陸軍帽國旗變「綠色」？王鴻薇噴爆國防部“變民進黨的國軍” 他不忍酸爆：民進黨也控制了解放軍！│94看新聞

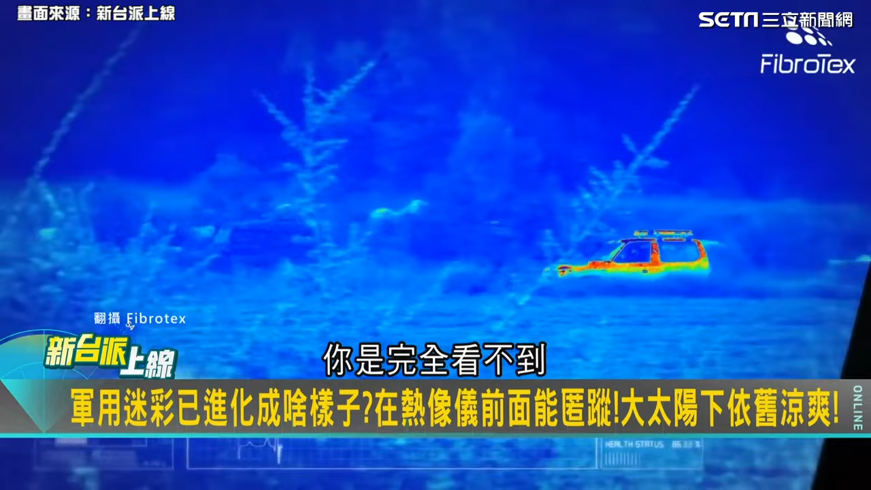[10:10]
量的一色的而且他貼的是數位迷彩的一個眼壁你知道那兩台車什麼都是白色的對但是前面那一台呢我車子那個是訂好的我平常要舞
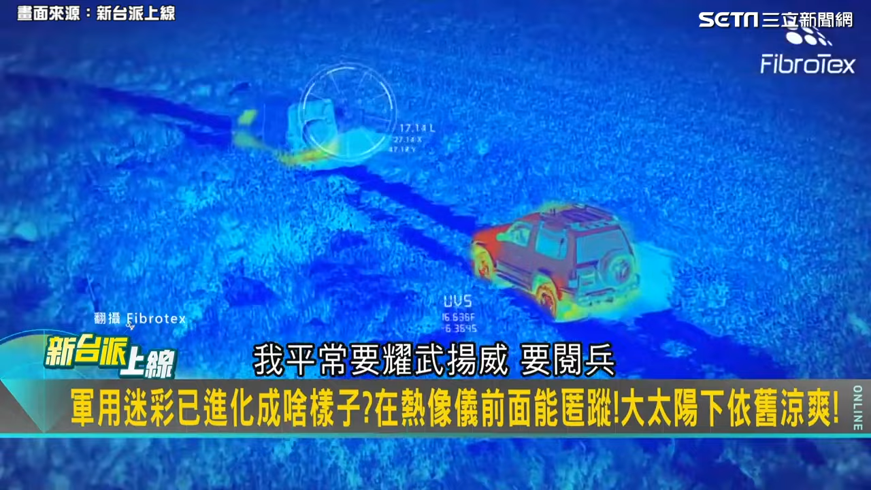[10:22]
陽要閱兵我就跟你走那邊要上去走的時候我就給你測驗通通貼上去而且貼得很快他的